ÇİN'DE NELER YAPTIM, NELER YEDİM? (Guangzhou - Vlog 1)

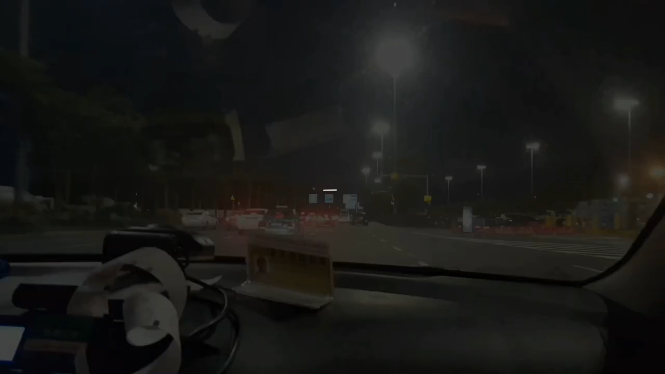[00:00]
Havaalanından inip taksiye bindik. Taksici ağabey pek anlamadı. Bence hiç anlamadı ama yola koyuldu. Bakalım nasıl gideceğiz çok merak ediyorum.